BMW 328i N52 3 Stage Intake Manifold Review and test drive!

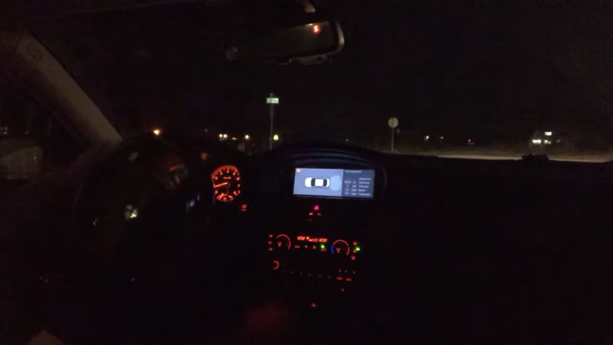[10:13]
So it's definitely not a worry that, oh, you're going to have something that's going to be like one of those modified cars that are paying the ass to drive. My car is already warmed up, so I don't really need to go through all that sequence. But the car definitely pulls a lot harder. That is not even full throttle at all. You can see my little lights from the transfer case actuator.
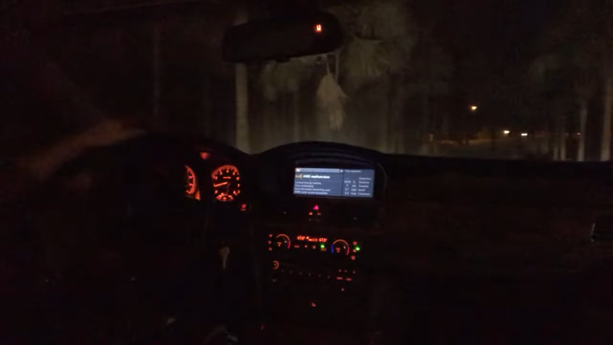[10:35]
That has nothing to do with engine response. There is only traction control and all that bullshit. It doesn't make the exhaust louder or anything. All it does is add power. You know, at the end of the day, you're getting an OEM B&W part.